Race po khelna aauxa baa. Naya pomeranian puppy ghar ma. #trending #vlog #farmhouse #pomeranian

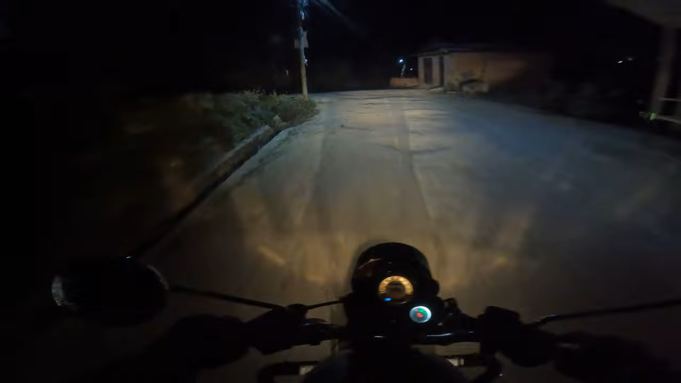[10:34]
अब माथि फार्म हाउसमा अहिले कस्तो अपडेट भएको छ म देखाउँछु. अहिले यहाँबाट उक्लेर चाहिँ माथि फार्म हाउस पुगिन्छ. आइपुग्यौँ ठ्याक्कै.